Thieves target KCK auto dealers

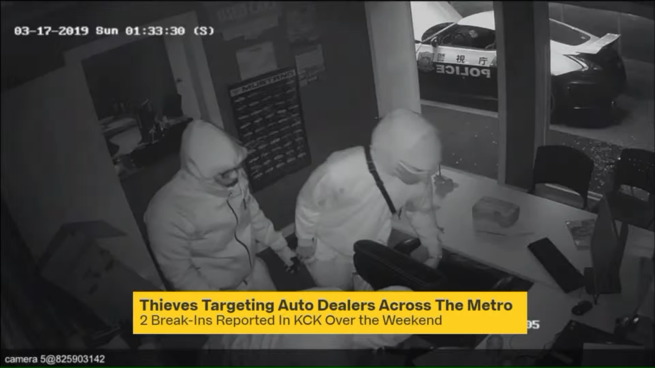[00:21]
At about 1.30 Saturday morning, police believe the same group hit Premier Honda near the Legends earlier the same night.